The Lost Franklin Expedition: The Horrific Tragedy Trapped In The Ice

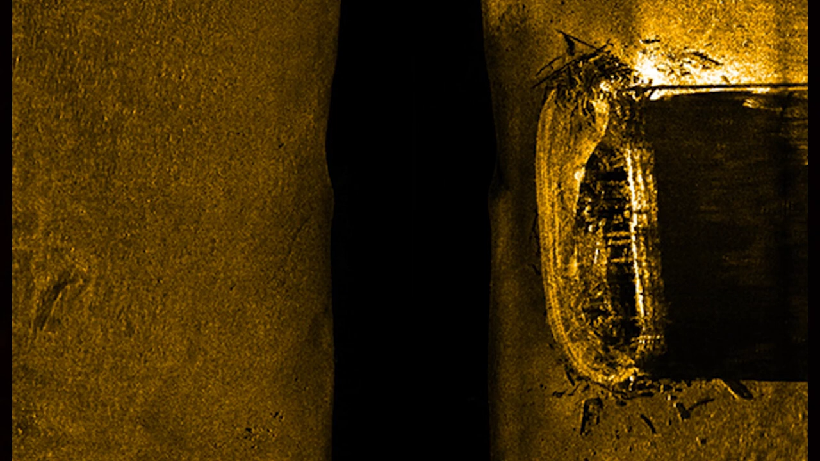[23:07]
the HMS Erebus, the flagship of the expedition, Sir John Franklin,
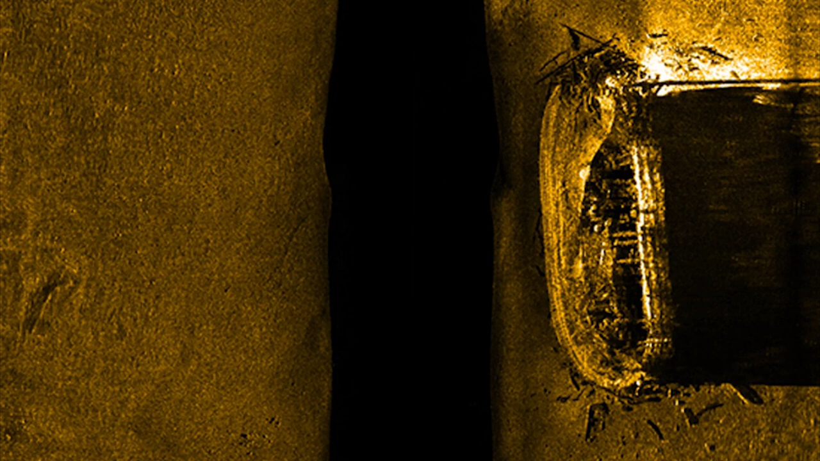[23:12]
in 36 feet of water at the bottom of Wilmot and Crampton Bay, west of O'Reilly Island.